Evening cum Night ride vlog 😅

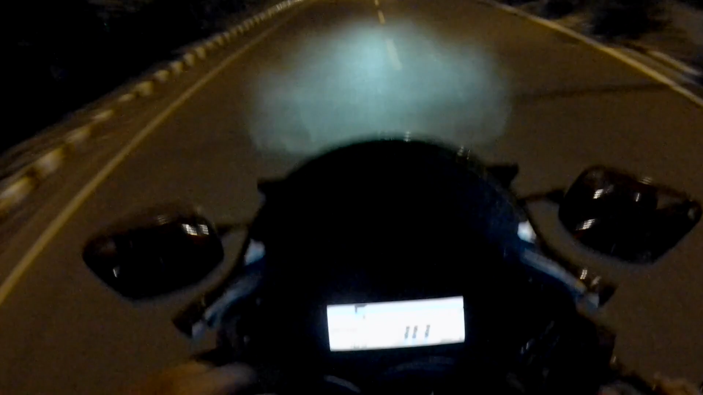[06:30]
अपनी बाइक के क्या निकल रहे हैं अब 42 किलो मेटर दिखा रहा है भी यहां पर यह
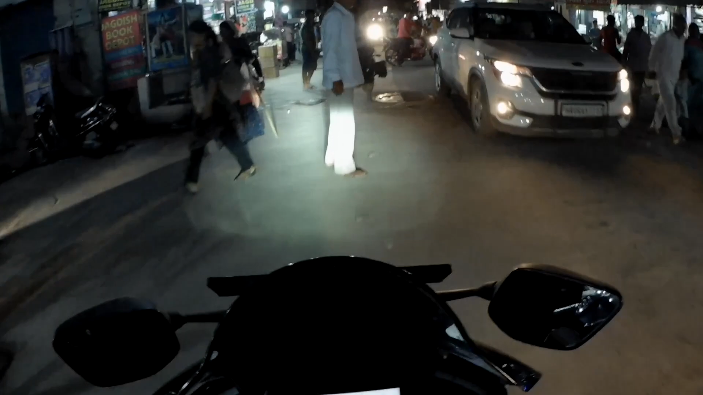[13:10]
अब तो फिलार अपना एस्जे कैम काम चला रहे है अपना थोड़ा सा और आगे जाके देखते हैं क्या चल रहा है कि यह वहीं सोब
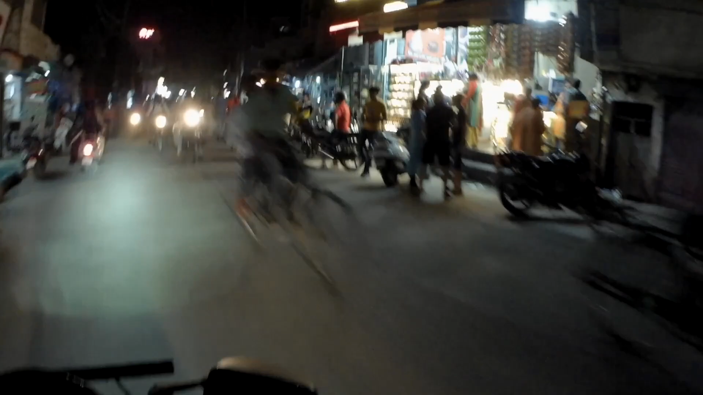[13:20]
आगी जासे मैंने केक लिया था भीया के रेक्शन � अब कमाल के देखते हैं कि हमने तो वैसे पानिपत के राउंड सा मार लिया मैं गया उस सेट से हूं और अब गोल चक्कर सा लग जेगा चलो यहां से गली में से लेते हैं भीडी सी गली सुनसान गली
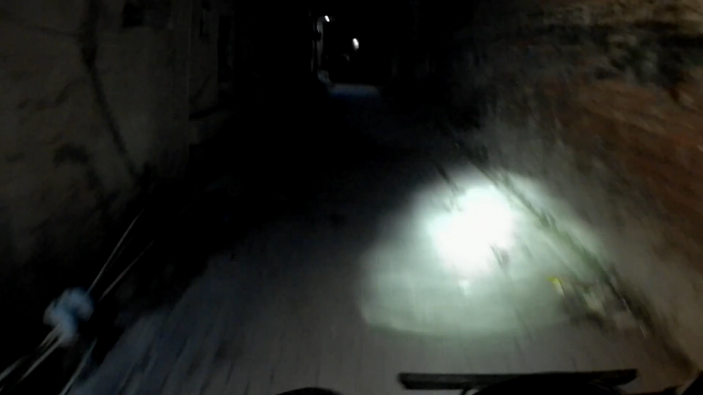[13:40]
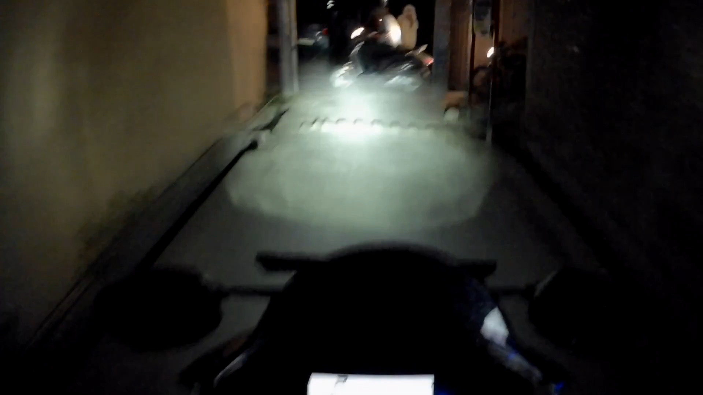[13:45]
कि अधर चलते हैं अब अबना थोड़ा से घूमना था घूम ली है मार्किट में थोड़ा
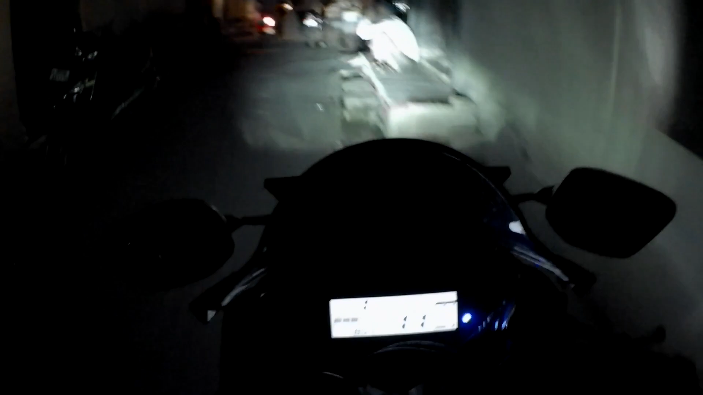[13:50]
सब मार्किट आए के बीच में वहां पर रिकोड़ करते है थोड़ा यहां पता नहीं क्या चल रहा है मेरी आवाज ही गाया बोजे के साइद अब कर देखा है यहां कर